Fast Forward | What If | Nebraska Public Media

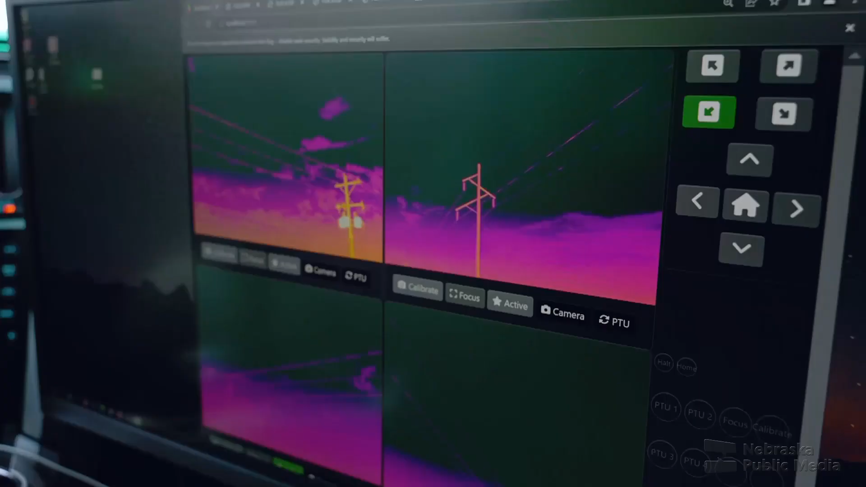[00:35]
So there's an issue right there on that pole.
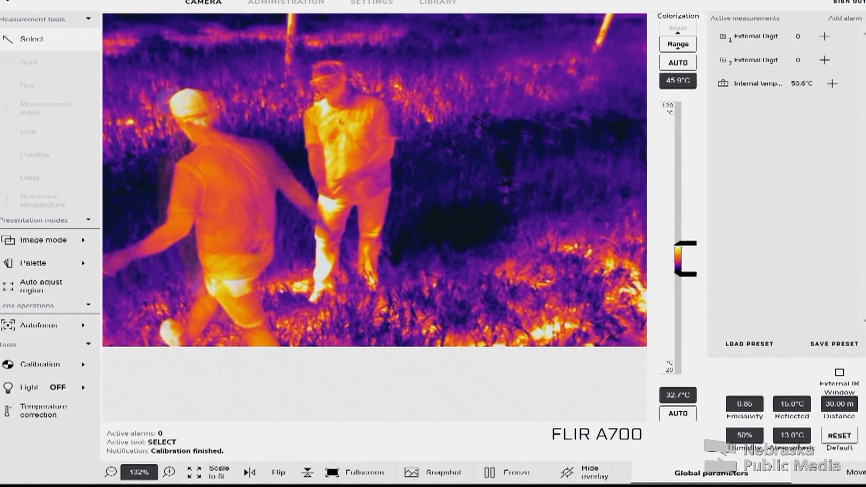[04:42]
For demonstration purposes, Dusty set it up to show real-time results in the car, and he put up with a little silliness.
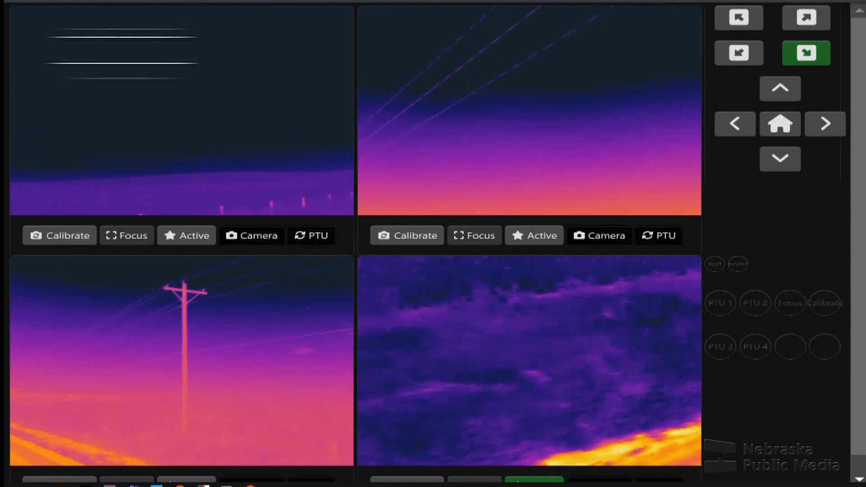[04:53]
Then they're downloaded into software for evaluation.
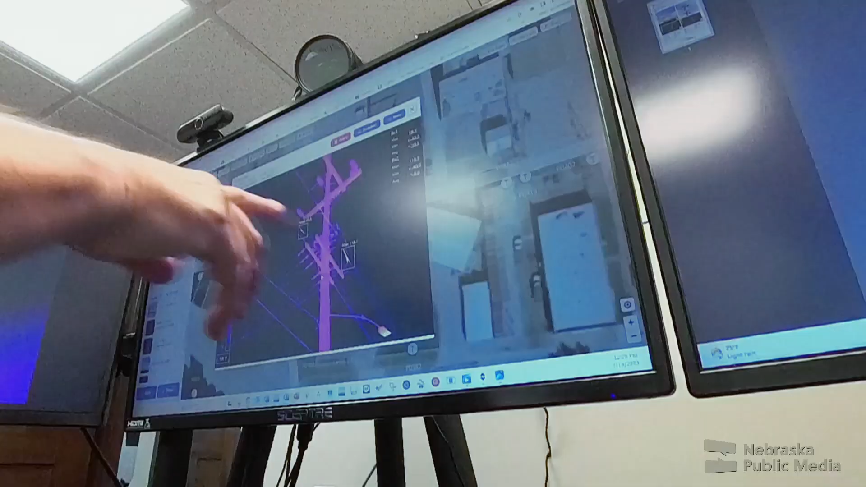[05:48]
Yeah. And they look similar, but they really stand out. They very stand out.
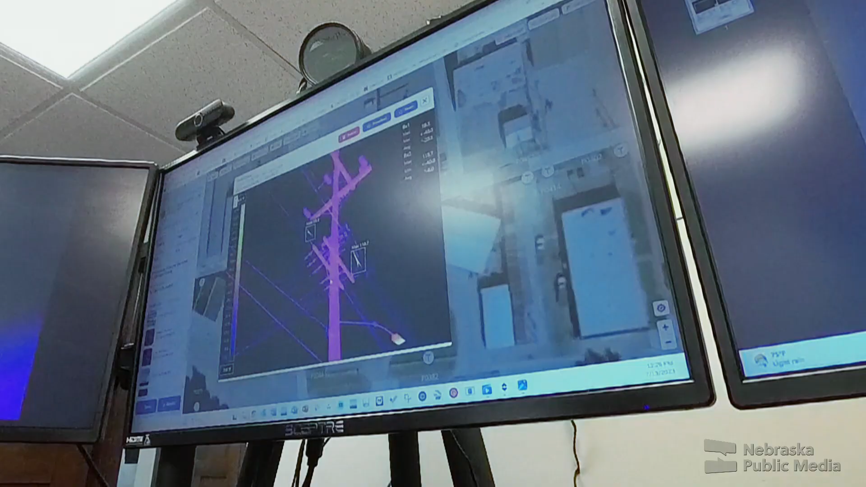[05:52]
Yeah. We do this inspection at night because it helps us find really minor issues that may get overlooked during the day.